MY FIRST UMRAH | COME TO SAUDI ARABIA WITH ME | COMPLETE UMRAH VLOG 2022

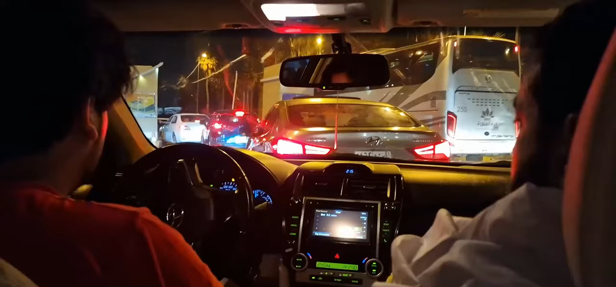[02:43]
Traffic is not the best, as you can see. See you on the other side. Options are running high, and yeah, let's see how this goes.